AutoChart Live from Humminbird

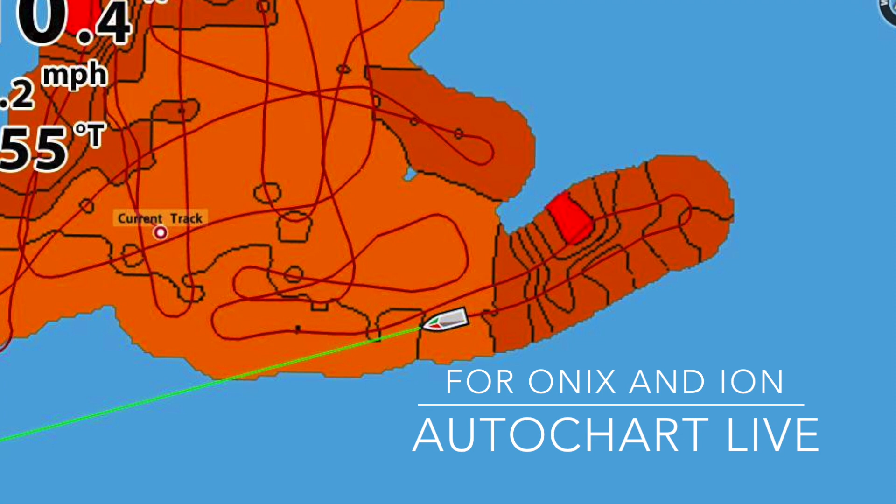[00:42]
AutoChart Live functions by combining data collection and processing directly on the Onyx or Ion unit.
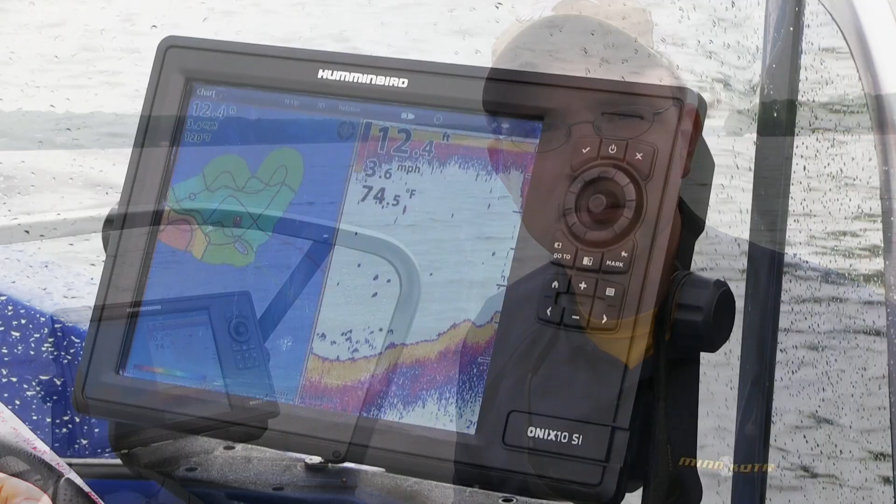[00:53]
On screen: depth 12.4 ft, water 74.5°F, speed 3.6 mph
Maps are displayed immediately as data is collected.
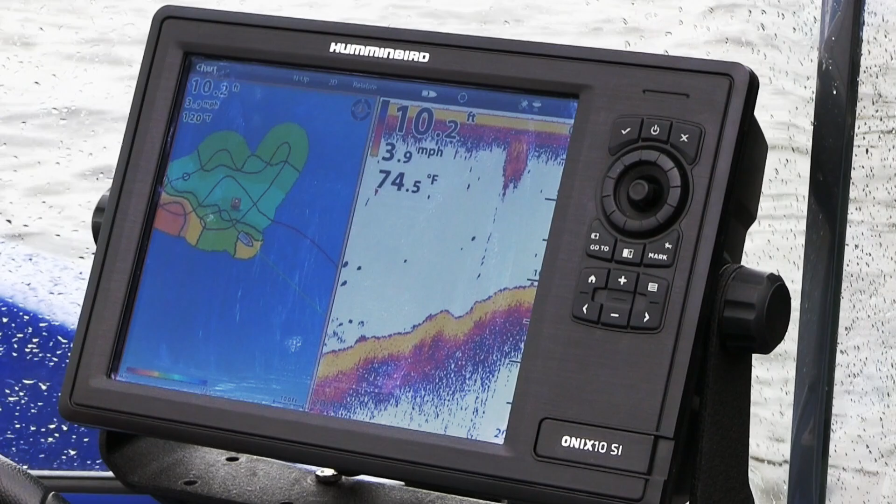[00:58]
On screen: depth 10.2 ft, water 74.5°F, speed 3.9 mph
This is truly live mapping with no waiting or off-the-water processing required.
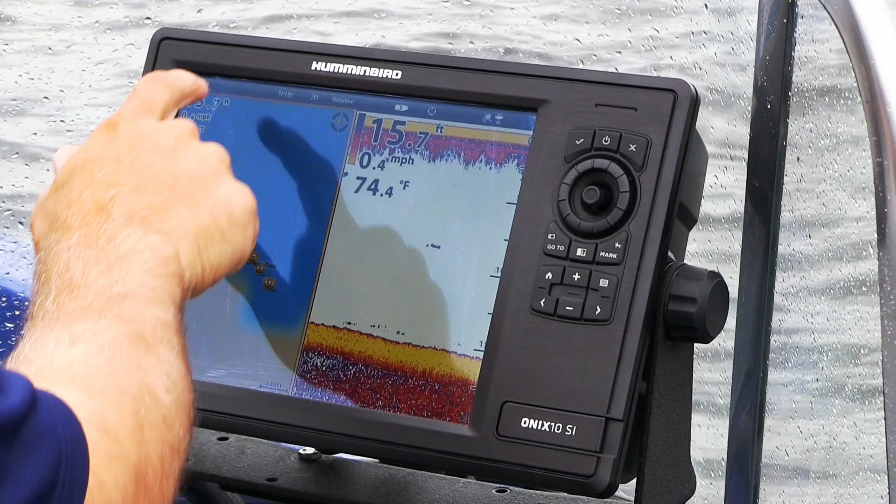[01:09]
On screen: depth 15.7 ft, water 74.4°F, speed 0.4 mph
That will give me access to the AutoChart Live feature.
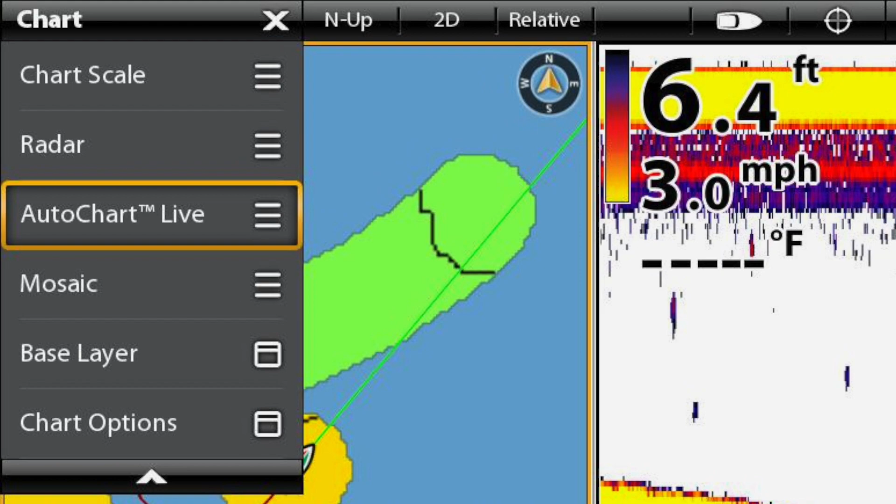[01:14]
On screen: depth 6.4 ft, speed 3.0 mph
From the AutoChart Live dropdown menu,
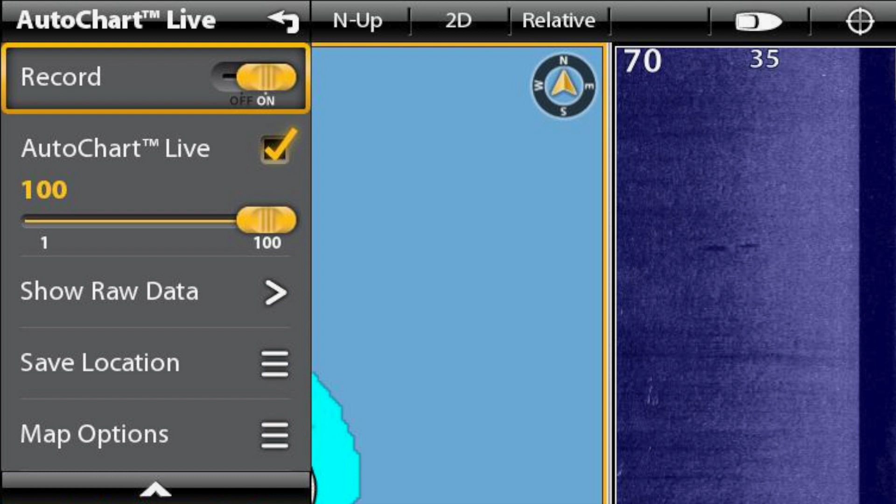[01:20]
I'll press record, followed by the AutoChart Live box.
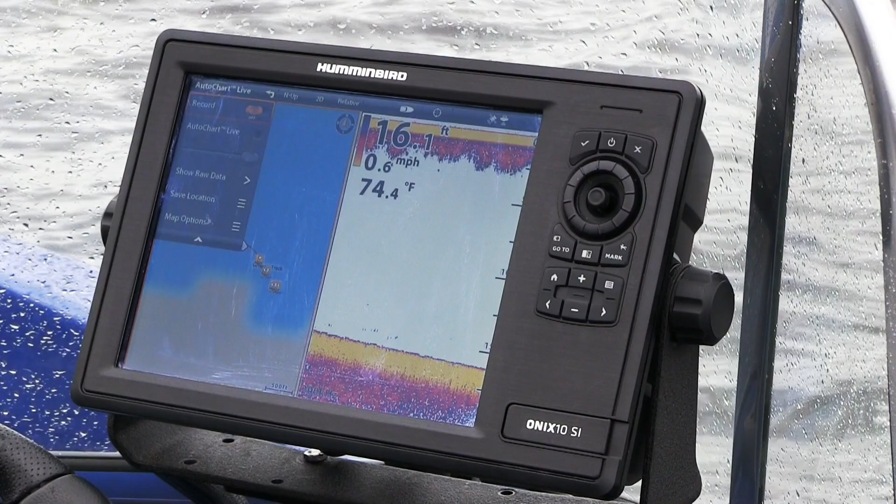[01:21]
On screen: depth 16.1 ft, water 74.4°F, speed 0.6 mph
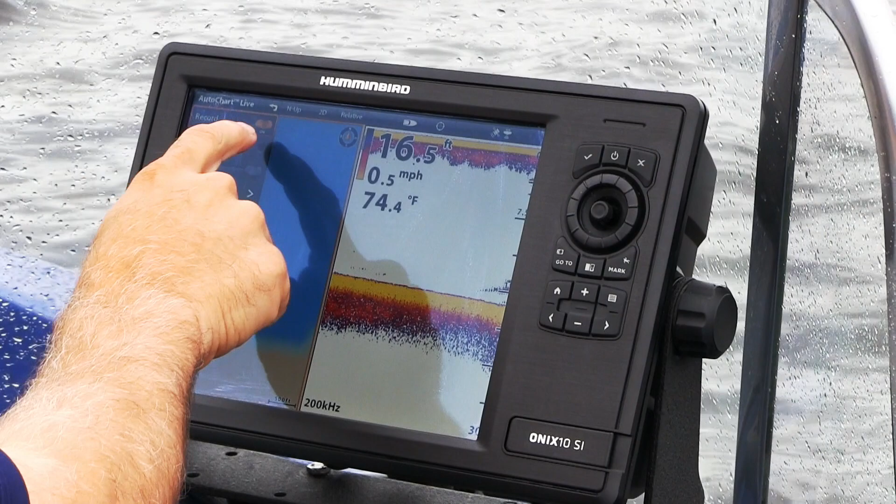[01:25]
On screen: depth 16.5 ft, water 74.4°F, speed 0.5 mph
That will ensure that my processed contour map is displayed immediately as AutoChart Live creates it.
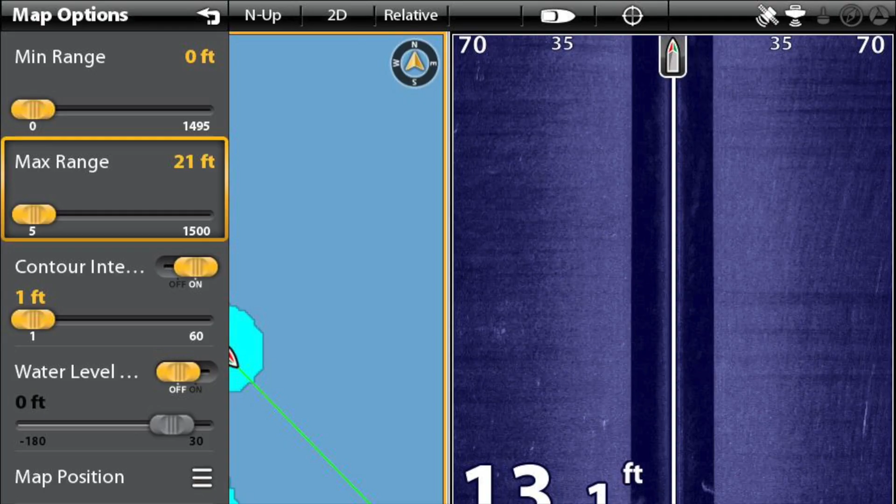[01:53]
That color scale is fully customizable based on the depth of water that you're mapping.